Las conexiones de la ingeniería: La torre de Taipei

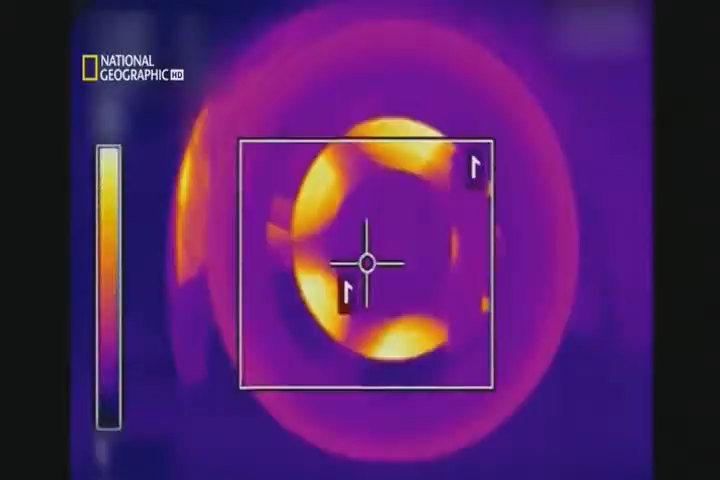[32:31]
En las partes en rojo la temperatura es más elevada que en las azules.
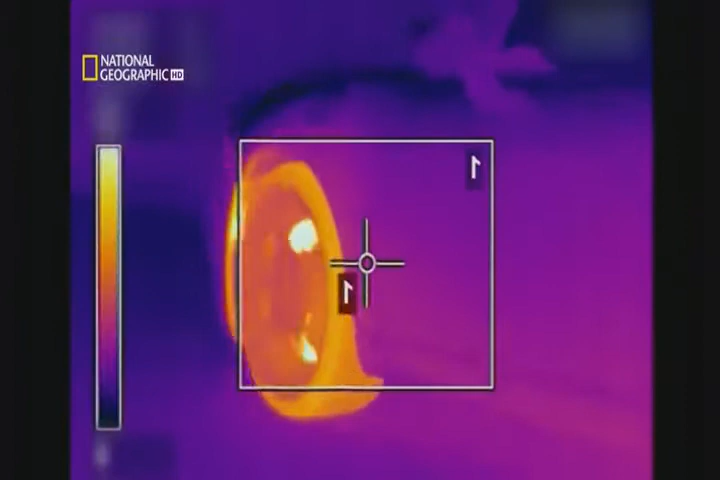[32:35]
El blanco significa que se está calentando en exceso.
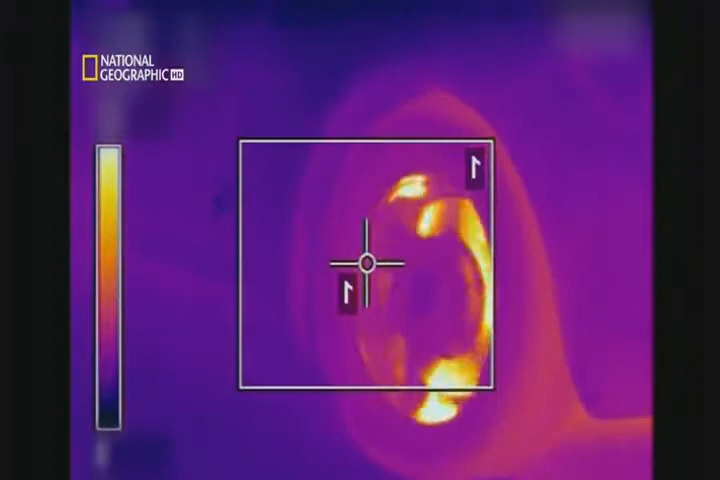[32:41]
Craig también quiere ver cuánto tardan en disipar el calor. La falta de capacidad para deshacerse del calor es lo que puede provocar una catástrofe por las temperaturas de los discos metálicos.
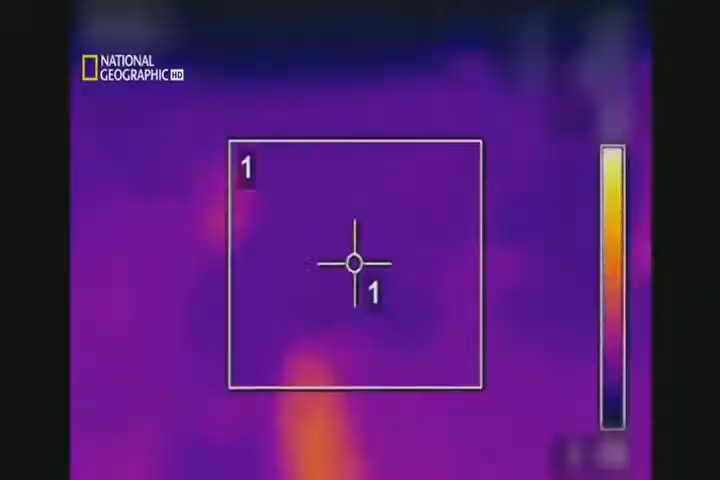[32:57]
Cuando frenó Craig revisa inmediatamente la temperatura de superficie de cada disco de freno.
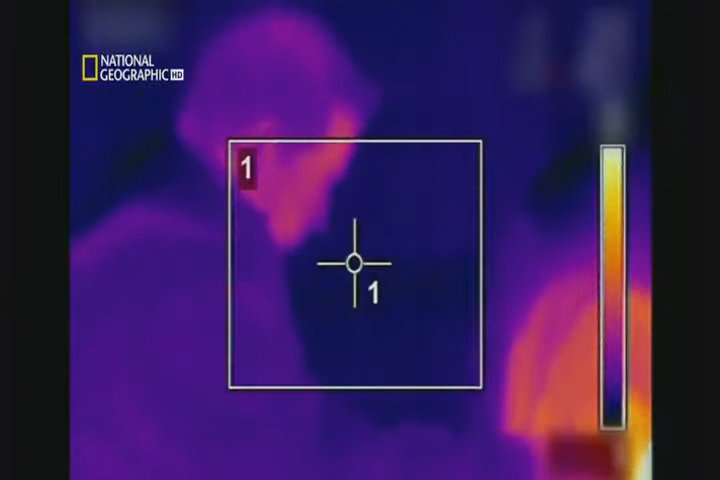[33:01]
Los resultados en los discos delanteros están por encima de los 300 grados centígrados.
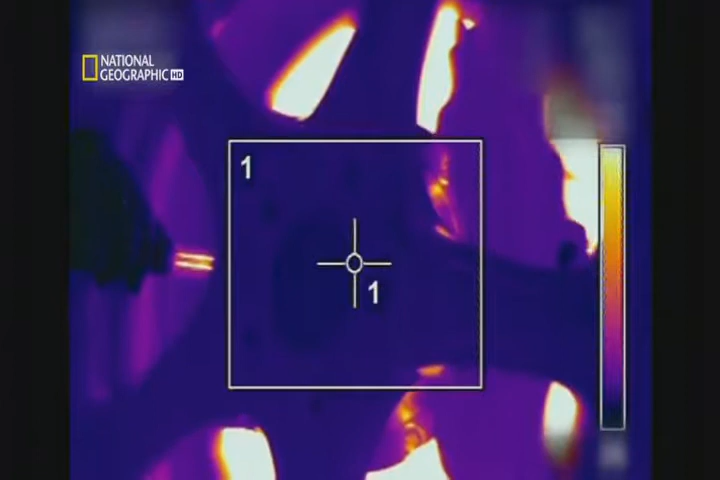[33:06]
Siguen funcionando pero están tan calientes como el interior del motor de un jet.
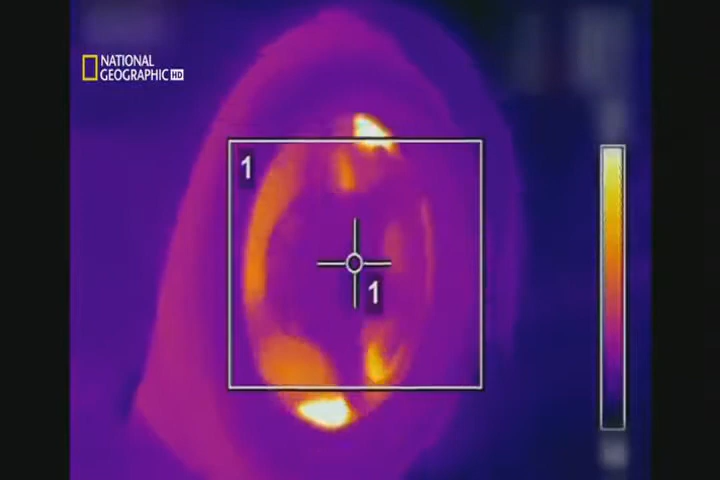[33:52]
Pero entonces observé la diferencia. Los frenos funcionan realmente bien cada vez que los uso. Aunque se hayan recalentado en cada frenada responden tan bien como en la anterior.